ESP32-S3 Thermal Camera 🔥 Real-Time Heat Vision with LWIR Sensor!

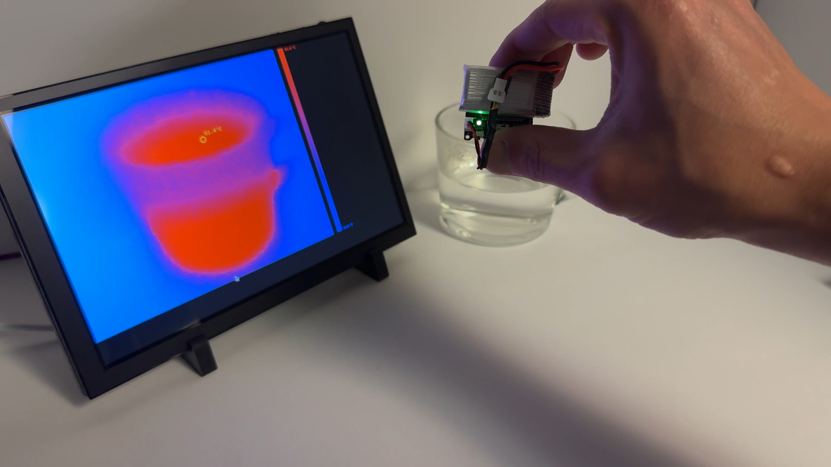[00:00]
On the left side of the screen, you can see a Raspberry Pi 5 connected to a 10.1-inch HDMI display. This acts as a visualization terminal.
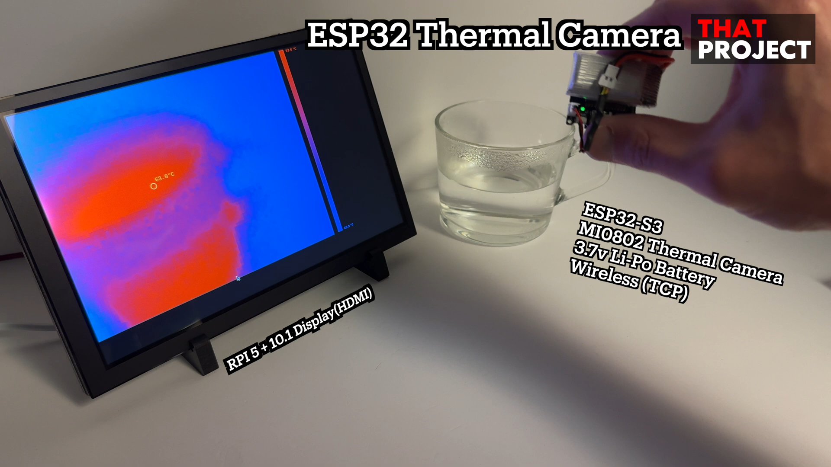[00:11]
On the right side, there is a clear glass cup filled with hot water. ESP3 S3 thermal camera module powered by a compact 3.7-volt ripple battery is moved around the
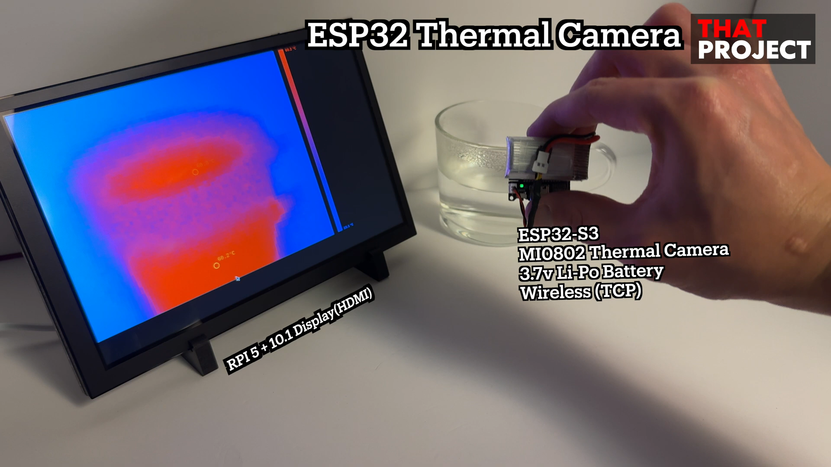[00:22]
hot glass cup to observe how the heat signature changes from different angles. As the camera moves, the thermal view running on the Raspberry Pi dynamically reflects the outline of the cup.
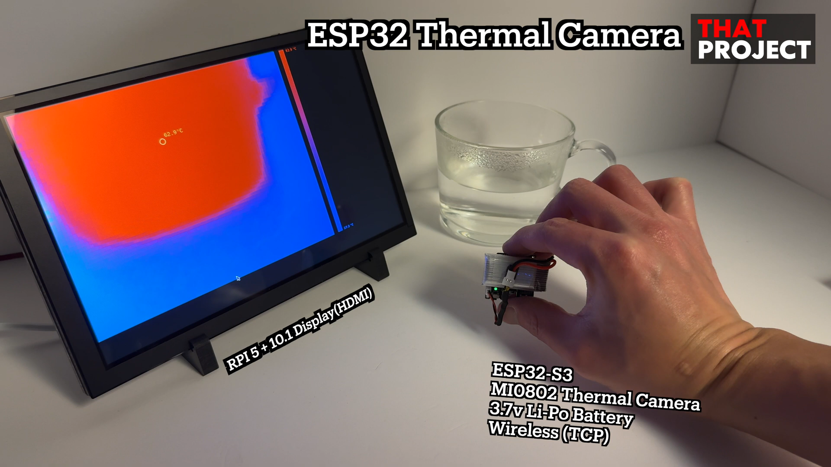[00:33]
You can clearly see the heat distribution with the hot region centered around the cup. The system also displays the maximum and minimum detected temperatures in real-time, updating with every frame.